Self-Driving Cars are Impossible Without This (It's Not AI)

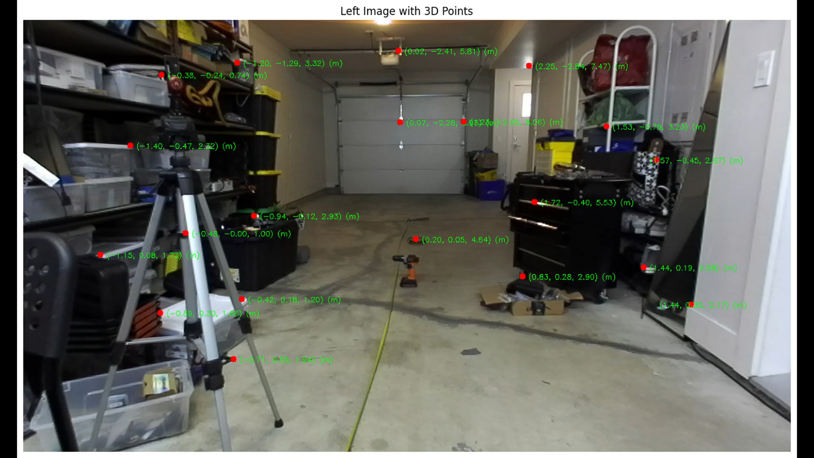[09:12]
This is what I've been chasing for weeks. However, this 3D point itself is not enough for the visual navigation in real time though.